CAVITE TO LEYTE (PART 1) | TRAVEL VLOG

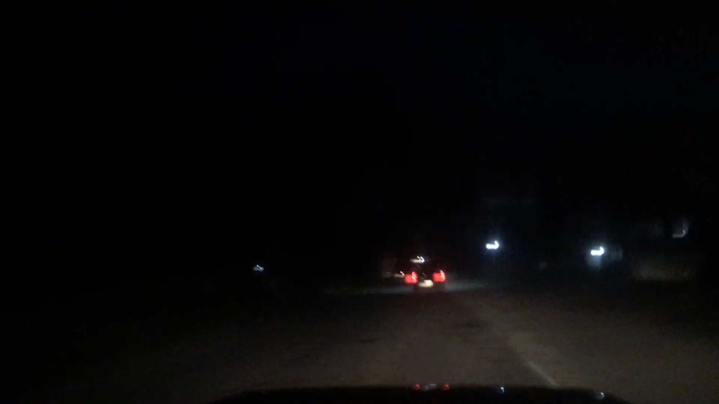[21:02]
4.30. Nandito kami sa Sanoneco Bridge. 6.30. Dalawang oras. Pero sabi ni Wish. 2 hours and 45 minutes ng takang ano. Pero awa na ng Diyos. Nakarating kami ng medyo maagaaga ng konti. Dito na mga kabukid.
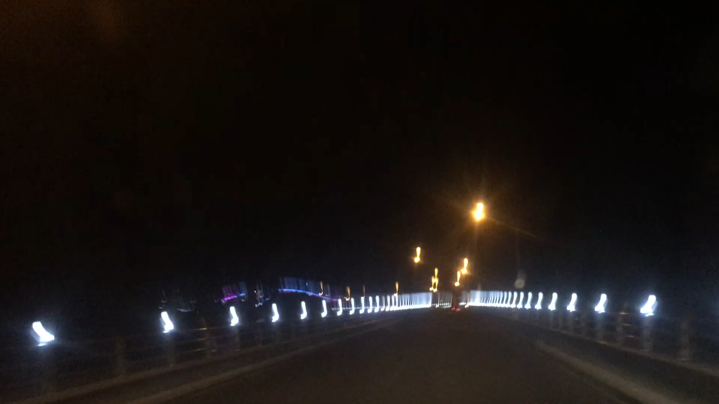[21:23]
Ang Sanoneco Bridge. Tingnan nyo naman. Ang ilaw ng Sanoneco. Mga kabukid na amiss kasi kami. Dahil ngayon lang kami nakadaan ng Takluba na gabi. Ngayon lang kami nakadaan ng Sanoneco Bridge na gabi. Kadalasan daan namin dito. Paliwanag pa. Kaya wala pang ilaw. Ngayon oh. Ganda oh. Kita nyo naman mga kabukid.